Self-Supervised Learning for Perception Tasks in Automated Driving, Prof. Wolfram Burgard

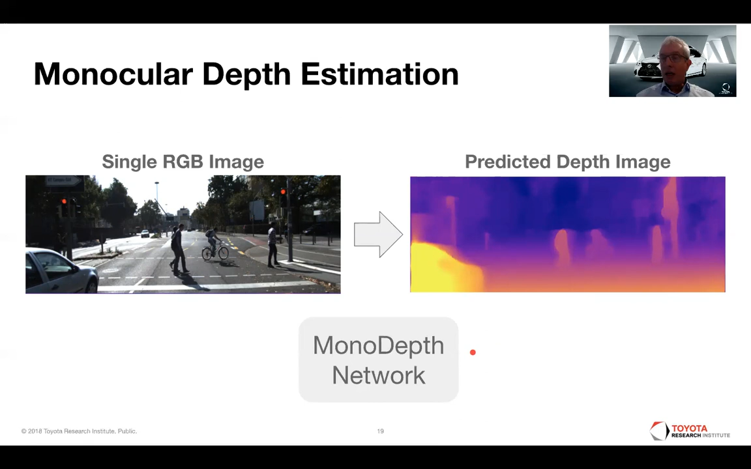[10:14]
basically calculate a corresponding depth image for that RGB image. And, um, that is typically done with, uh, systems like a mono-depth network, so we call it. How would the supervised approach look like?
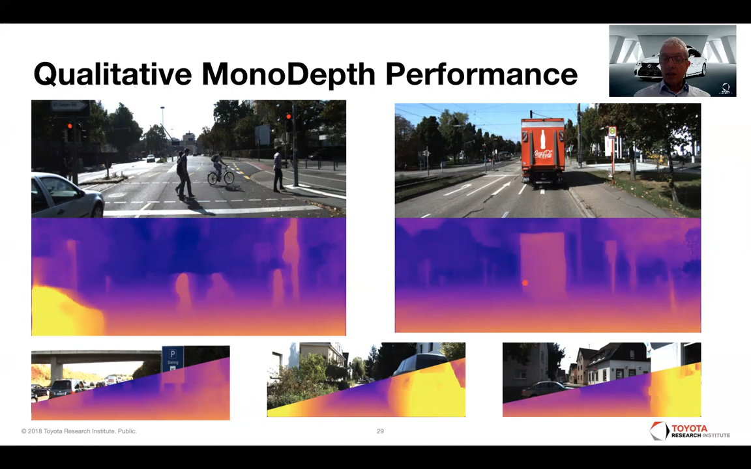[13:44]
thinner structures like these poles over here or this, uh, pole of the traffic sign over here. Um, and also the edges are relatively correct. And, um, what is also, uh, interesting, so in comparison, this is a qualitative comparison to,
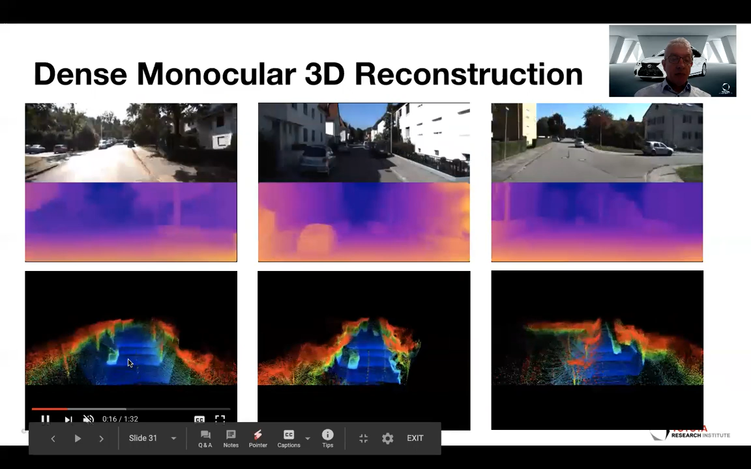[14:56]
the system actually, it almost looks like a LiDAR scan, uh, which I find, uh, pretty impressive to be honest.
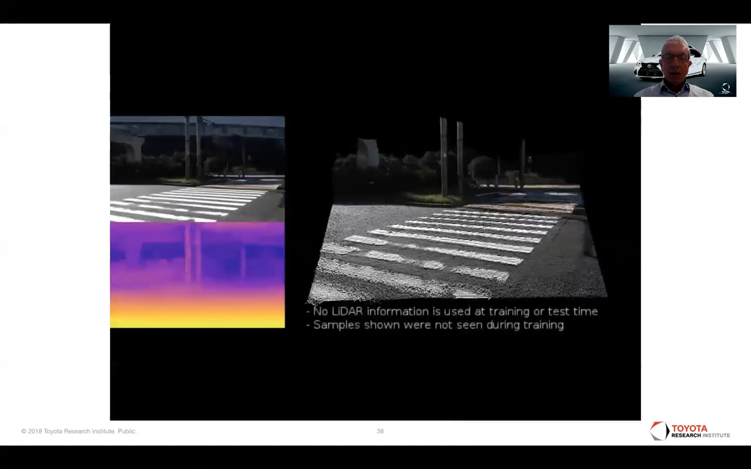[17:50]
on the dataset that we published with the, together with this paper, the DDAD dataset.
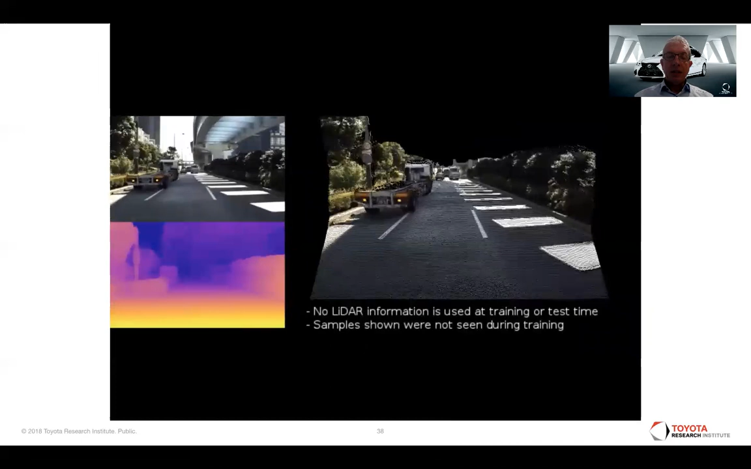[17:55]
And, um, on the left hand side, again, you see the images,
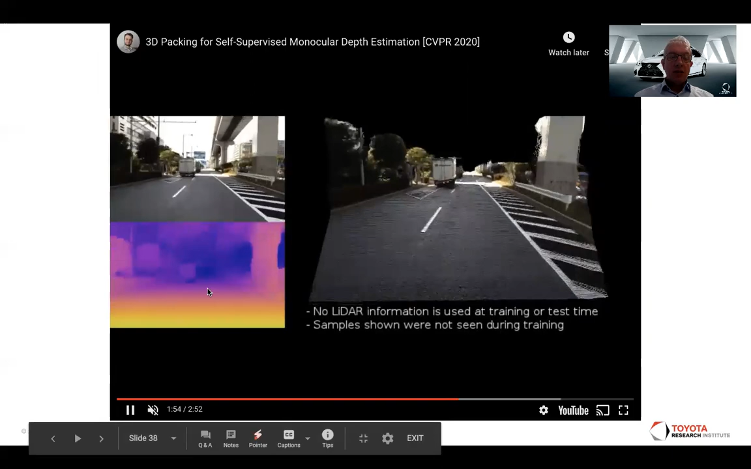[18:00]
um, bottom, the depth image and on the right hand side, um,
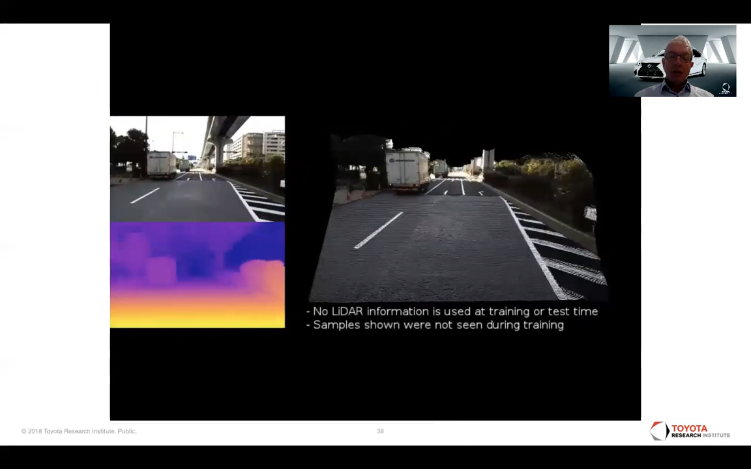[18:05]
uh, synthesized, uh, lidar scan based on the depth information and the RGB information.
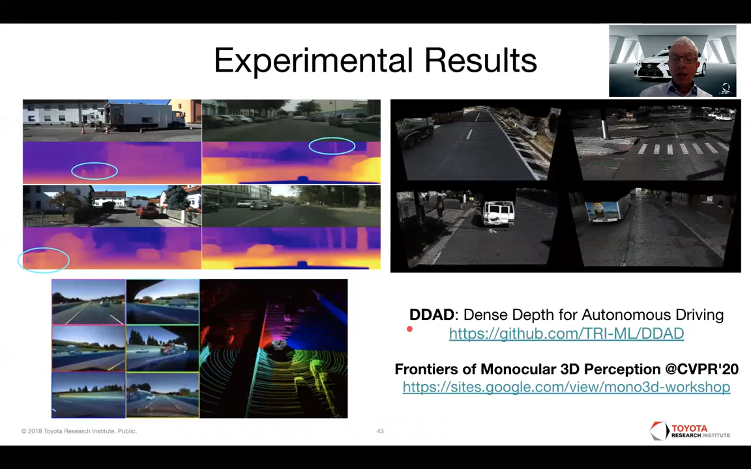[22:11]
into the 3d space and generating basically a full 360 lidar from, uh, the individual images, uh, from the camera setup that we have. And, uh, yeah, if you want to have a look at the data sets it's dense steps for automatic autonomous driving, uh, published, uh,